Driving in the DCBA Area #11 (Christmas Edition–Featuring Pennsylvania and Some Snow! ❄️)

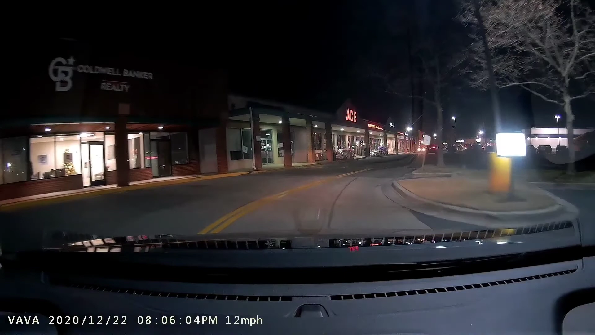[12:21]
Just keep going at two miles an hour, with your turn. Dude, you don't have a stop. Go.
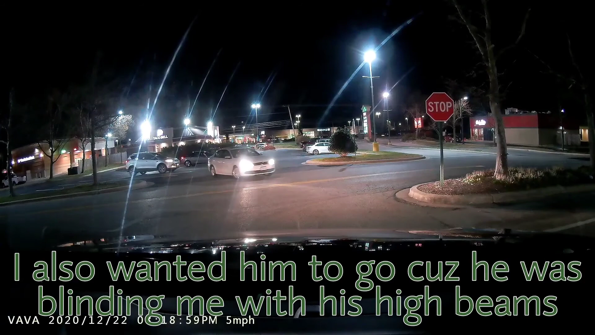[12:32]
Go. Go. Go. Go. Whoa. Hello. Wow, you took that corner way too fast.